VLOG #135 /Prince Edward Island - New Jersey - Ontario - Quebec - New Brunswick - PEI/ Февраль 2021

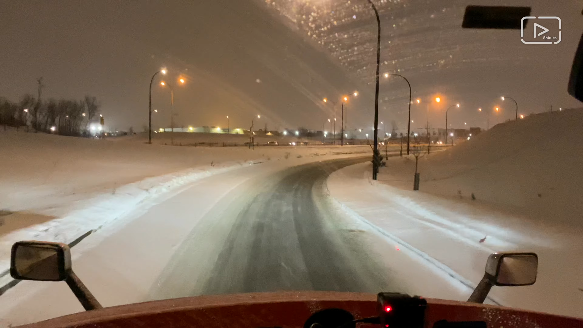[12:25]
Снег еще идет, дороги никакие, я далеко не поеду. На выезде с Монреаля там есть Ирвинг, планирую там встать, спать. Вот, и мне завтра до Монктона там примерно 9-9,5 часов. Соответственно, я до дома тоже смогу добраться за завтрашнюю смену. Нормально, по свету уже поеду. Снег прям валит.
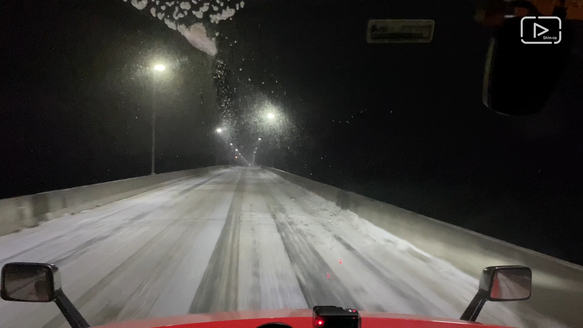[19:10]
На тракбож заезжаю. Тут у нас вообще целина прям снегу, капец навалило.
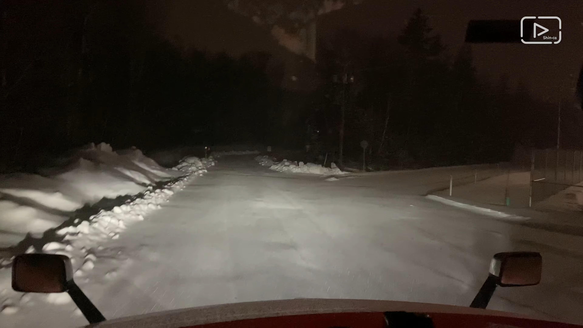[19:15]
Газ нажимаешь, колесики сразу вращаются, сразу просто прокручиваются. Залез, чтобы ручку дернуть, офигел.